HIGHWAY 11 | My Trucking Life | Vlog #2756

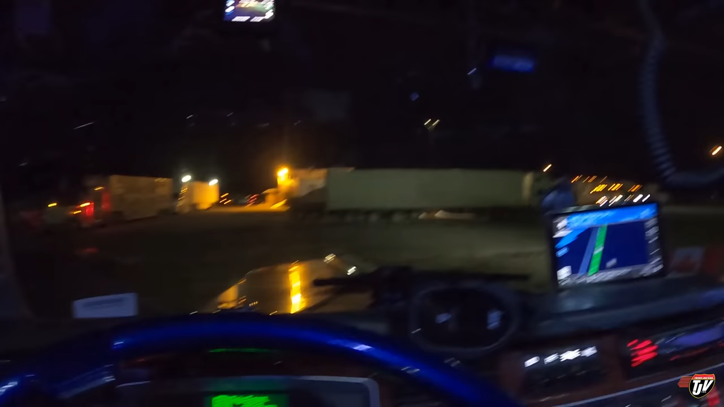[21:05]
There's lots of parking back here yet, but everybody insists
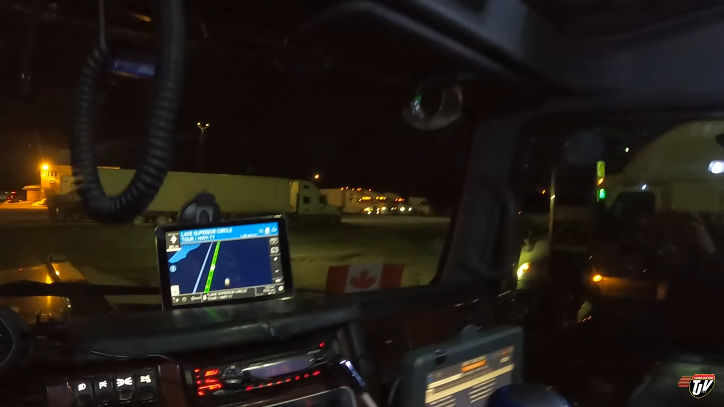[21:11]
on parking all the way up there at the front where we're not supposed to park, because that's where the cars come in and park in the morning, right?